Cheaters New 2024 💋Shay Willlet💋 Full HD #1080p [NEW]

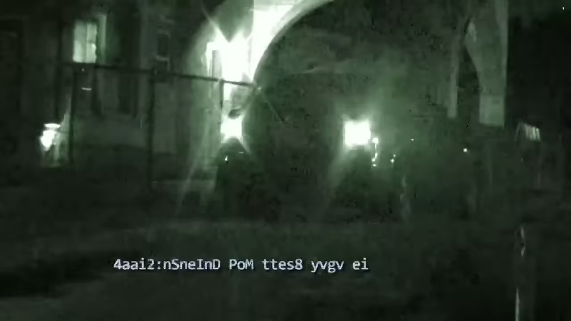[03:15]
This evening, the suspect leaves home followed by a cheater's mobile unit. Foster arrives at a bar.
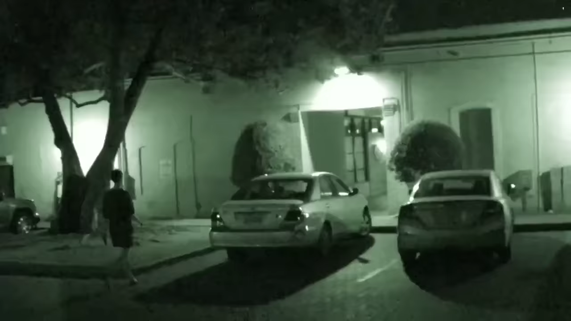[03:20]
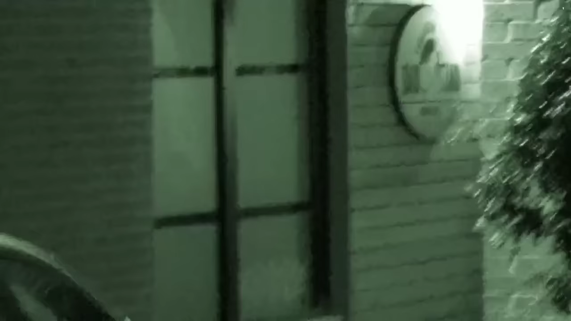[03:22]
The suspect disappears inside, and once cheater's agents find her,
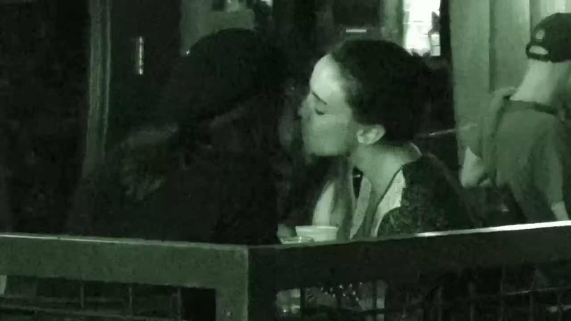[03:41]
As the night winds down, Foster passes out hugs to everyone.
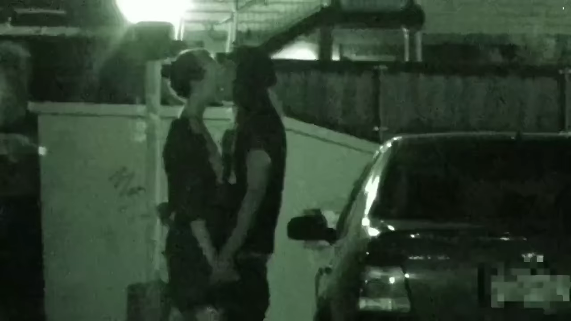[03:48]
Cole escorts Foster to her vehicle, where they share a few more kisses.
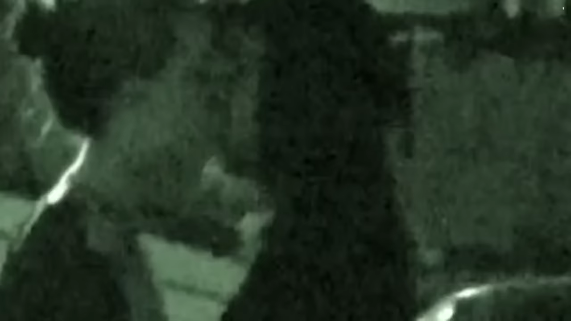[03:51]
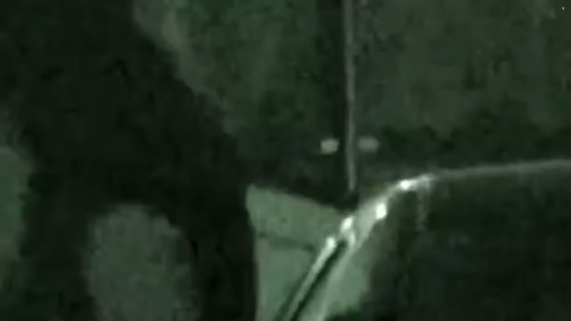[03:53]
Eventually, the suspect tears herself away from her beau, gets into her car, and leaves.
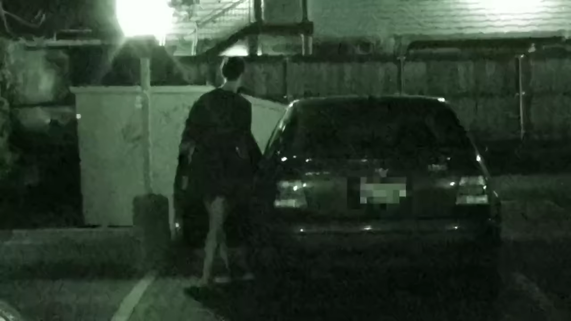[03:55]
Cheaters tails the suspect back to her home, ending this night's surveillance.
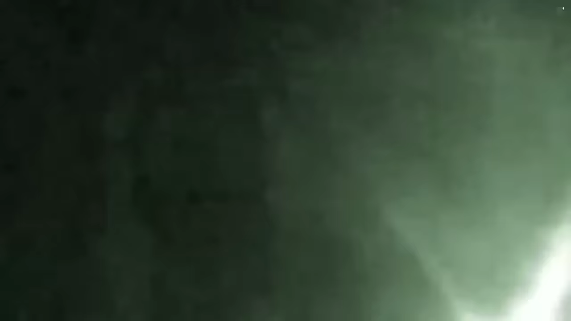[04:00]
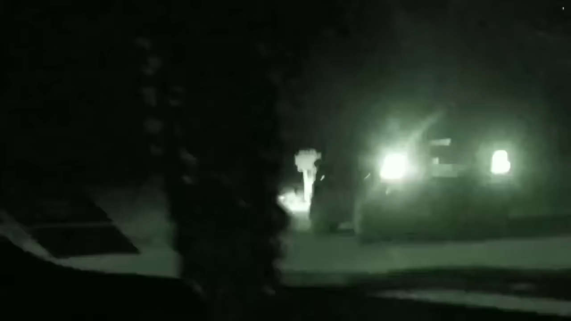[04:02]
Sticking with a stakeout of Kitty in Foster's home, Cheaters observers spot their mark kissing her girlfriend goodbye.
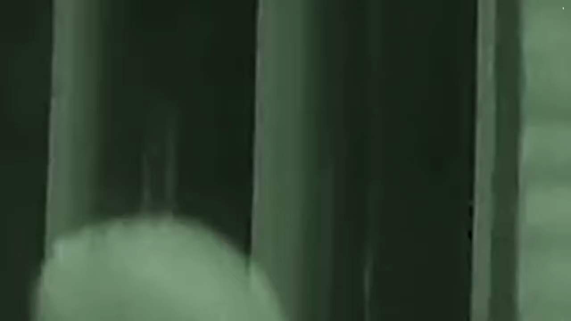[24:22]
However, once at their table, Simon seems to make up with her man. The suspect receives a kiss from his date.
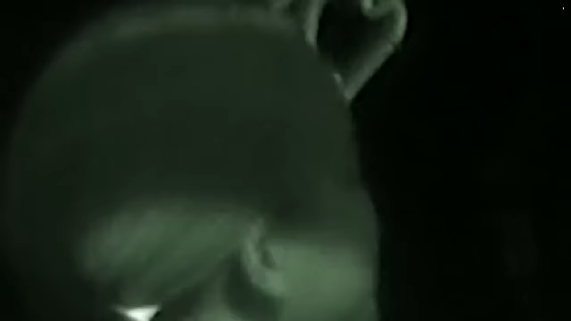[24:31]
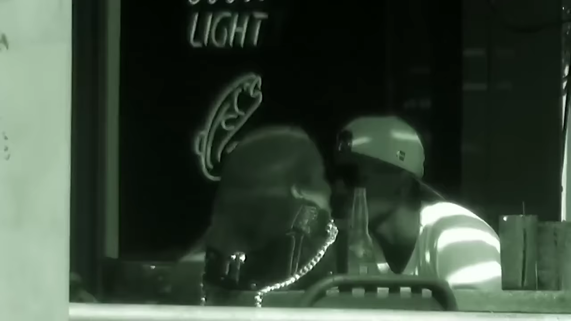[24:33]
Sometime later, Talley and Simon leave the restaurant.
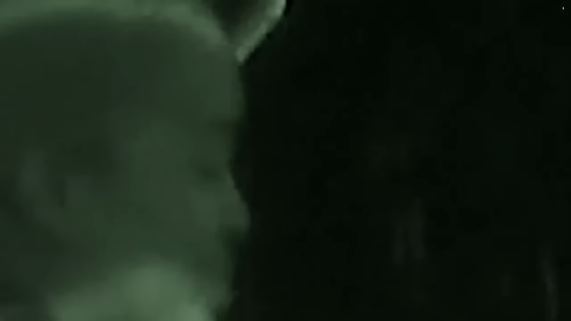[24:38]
A friendly tap on the behind signifies Tally's affection for Simon.
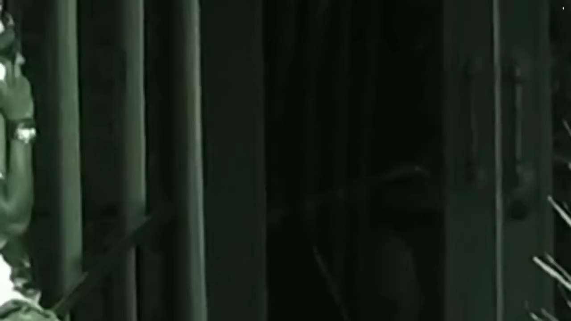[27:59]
Finishing up the phone call with you, after lying to you, saying he was at the studio, he walks back outside, closes out his tab, and him and that female walk out together holding hands. Before they walk over to Jay's vehicle, he slaps her on her lower behind, and they leave.
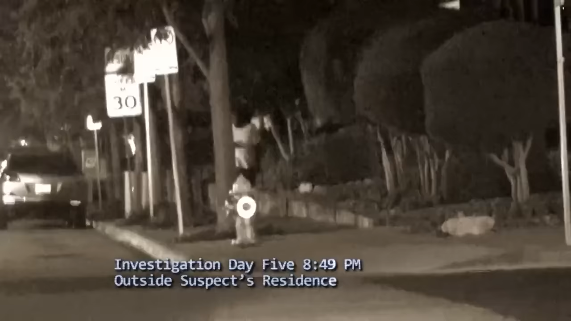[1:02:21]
Cheater's PIs tag along for the ride as Lamon drives away.